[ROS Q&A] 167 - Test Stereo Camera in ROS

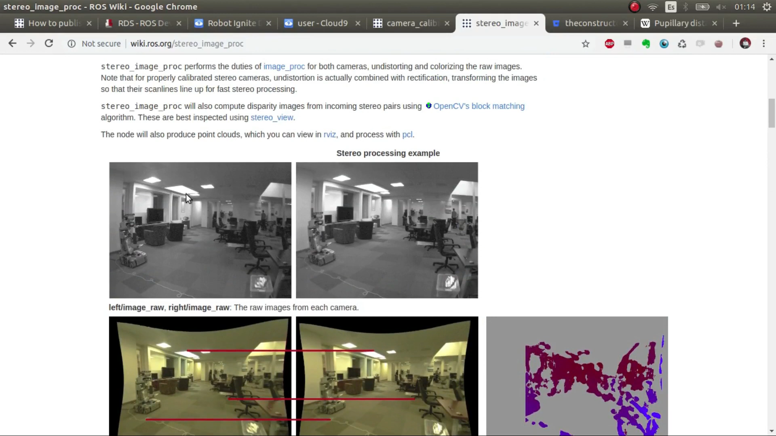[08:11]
stereo images, and generate a point cloud for those stereo images.